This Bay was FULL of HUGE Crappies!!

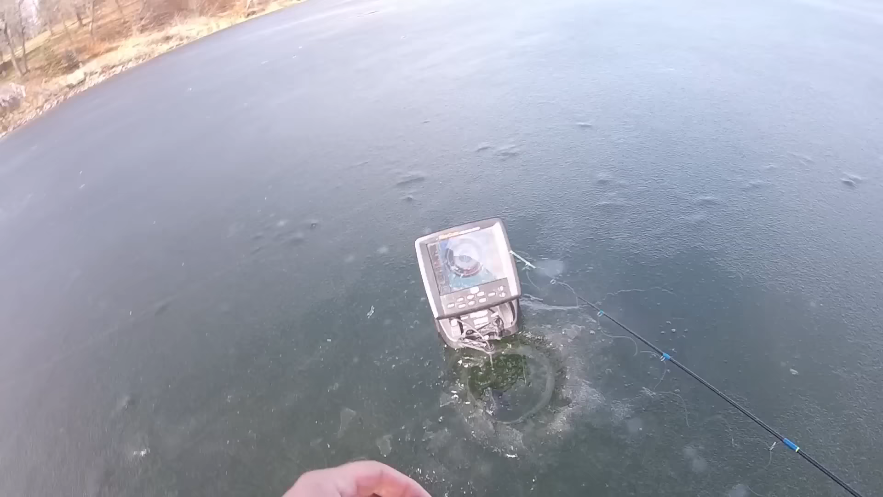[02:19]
Fish down there. If I can get him to bite, commit, anything. That'd be great. Oh, fish right there coming up. Got him.
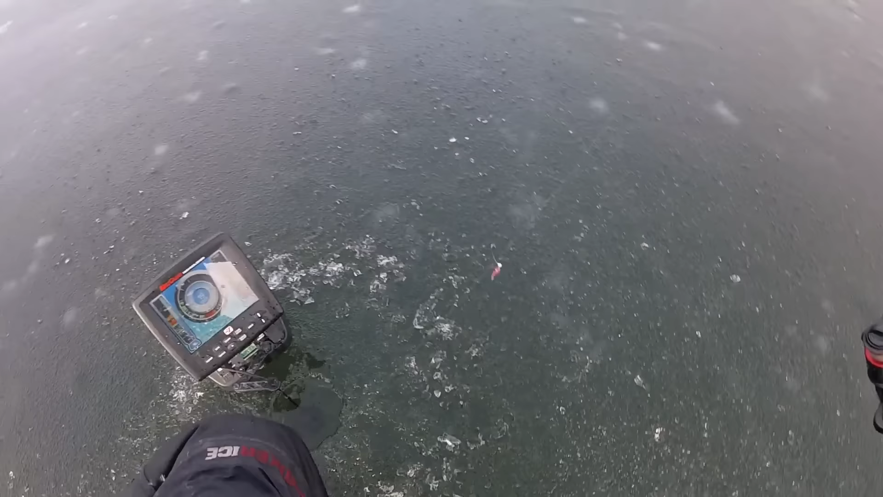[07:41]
Giant pot of fish just stacked up.